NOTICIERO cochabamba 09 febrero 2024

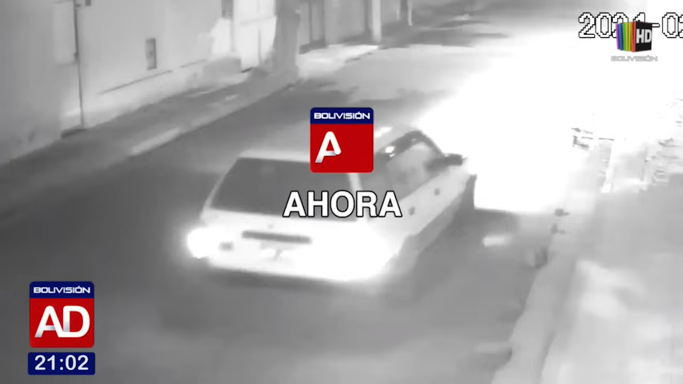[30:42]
Ahora. A ver, fue seducido por una mujer. Confió en ella y se la llevó a casa.
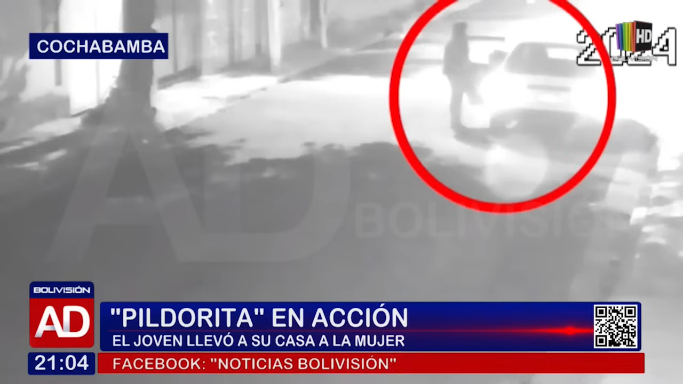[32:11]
Ambas llegaron en un taxi. Este hecho quedó registrado en cámaras de seguridad. Y hay un cómplice, ¿no?, que es como el taxi, se los lleva y todos suben las mercaderías al taxi. Y entonces ahí es donde hay un cómplice que es taxista, que se llama Víctor, no sé, no, hasta ahí nomás yo sé. ¿Qué personas habrían participado en ese robo? Como 2 o 3 personas que sacaron, porque esas máquinas son pesadas,
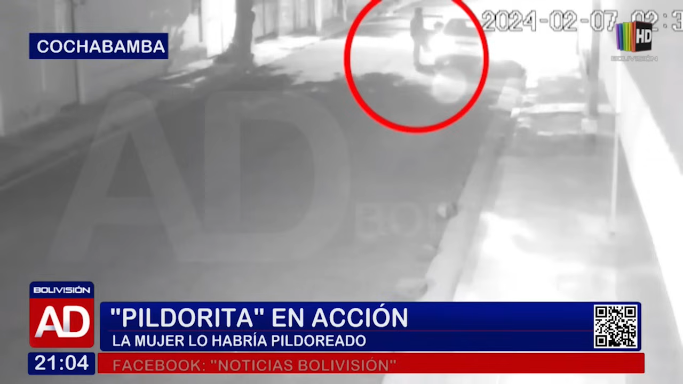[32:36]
pesan por lo menos unos 40 kilos.
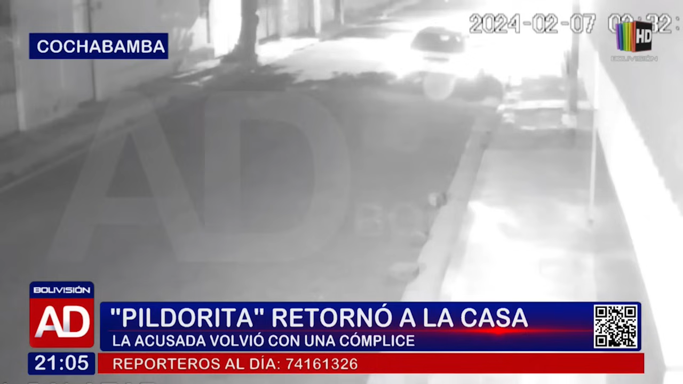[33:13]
Volvió acompañada de su cómplice, de su amiga, de un acompañante. Ambas descienden de este taxi blanco. Ellas, bueno, llegan hasta la casa una vez de que ya el joven estaba dormido. Ambas descienden del lugar y, bueno, se acercan hasta la casa. Esto fue captado en cámaras de seguridad aledañas del lugar, donde ambas acusadas, bueno, retornan al domicilio, descienden del taxi blanco, caminan con dirección al domicilio donde estaban las víctimas,